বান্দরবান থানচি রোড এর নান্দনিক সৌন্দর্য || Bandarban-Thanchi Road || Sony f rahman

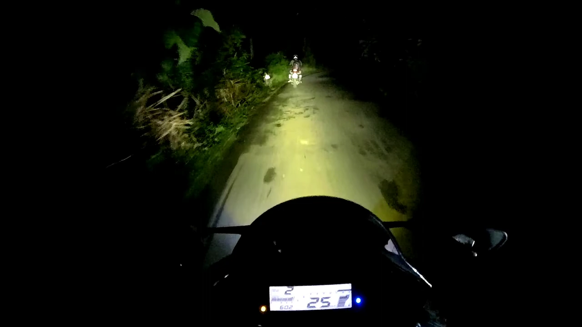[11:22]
তো বিজিবি চেকপোস্ট থেকে সবকিছু কমপ্লিট করে বের হতে হতে রাত হয়ে গেল, এখন 6:02। তো পাহাড়ি রাস্তায় রাত্রেবেলা গাড়ি চালাচ্ছি, এটাও একটা ভালো লাগতেছে, এটা একটা নতুন অভিজ্ঞতা। এখান থেকে থামছি, আর হয়তোবা 10-12 কিলোমিটার এখনো দূরে আছি আমরা। থানচিতে একটা রিসোর্টে কথা বলে রাখছি, মাসুদ ভাই নাম